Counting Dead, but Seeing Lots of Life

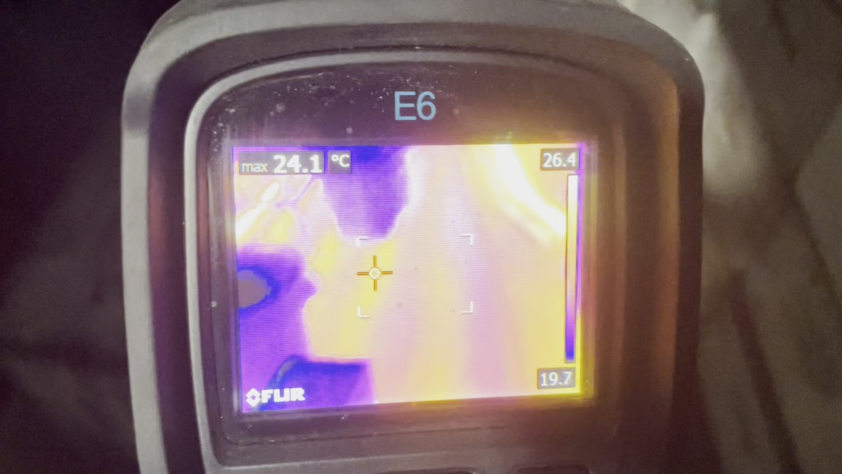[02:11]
On screen: max 24.1°C
I have the flurry heat on as you can see.
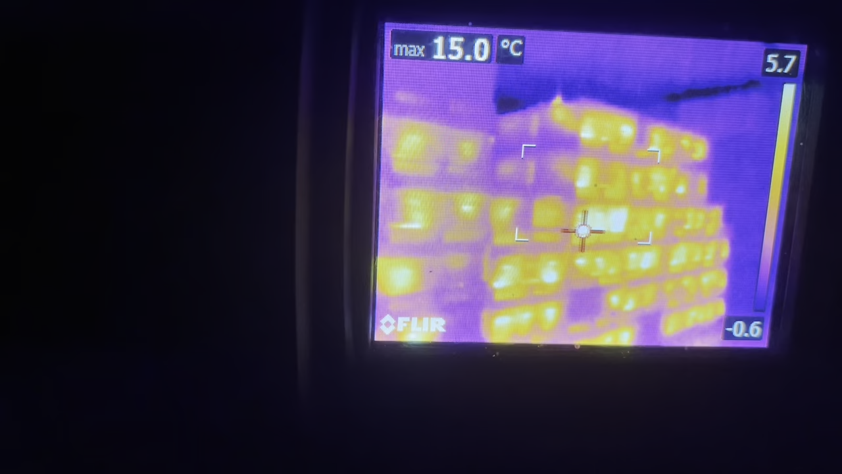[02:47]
On screen: max 15.0°C
Look at that. There's my nukes.
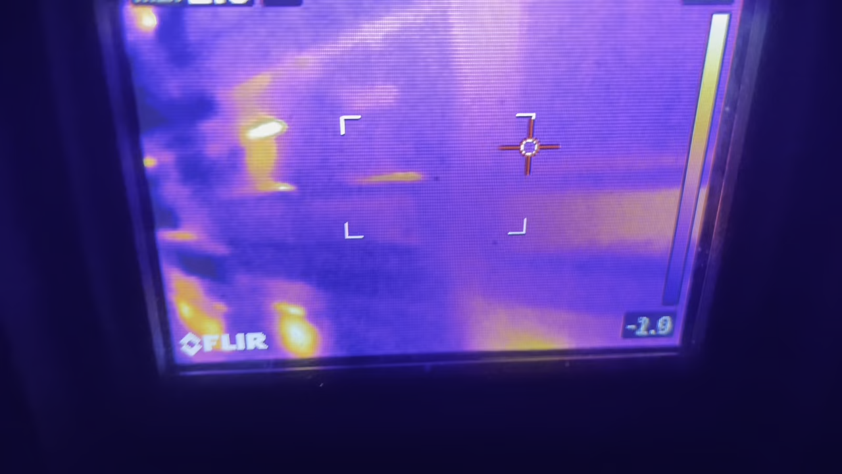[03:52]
whoop walked right into the hives okay let's take a look down this aisle
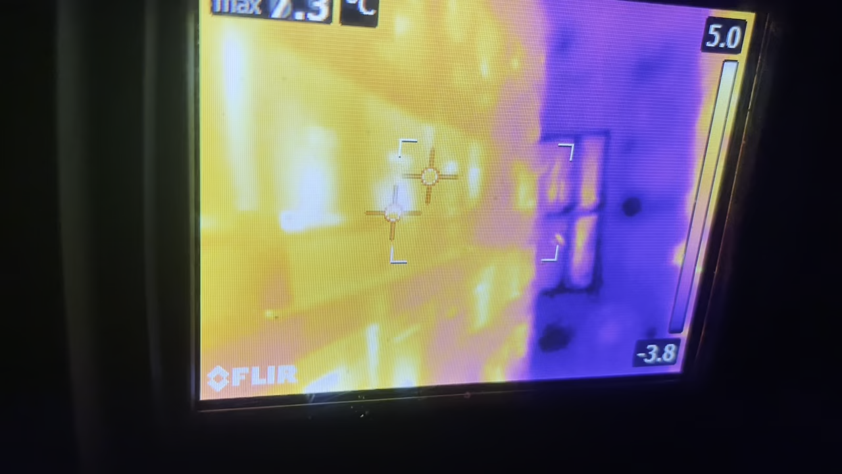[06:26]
Make it a little fussier. I'm going to count the dead ones like this one. Appears to be dead. I'm going to count them. There's another one there.
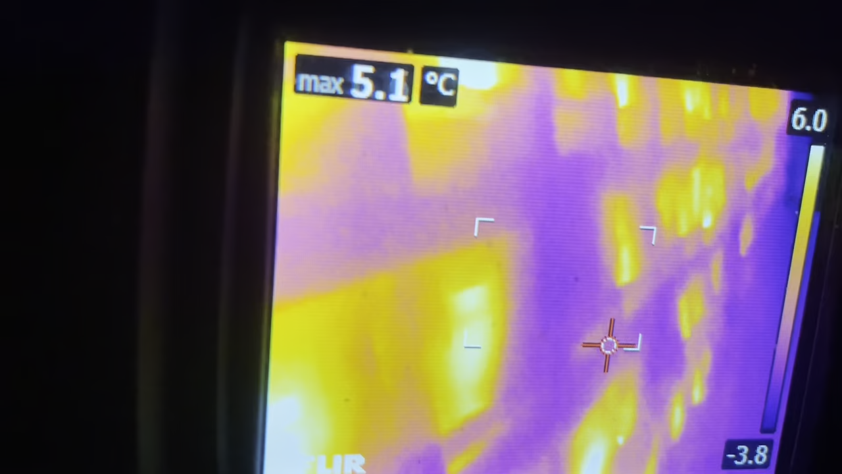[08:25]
On screen: max 5.1°C
There's a dead one there. There.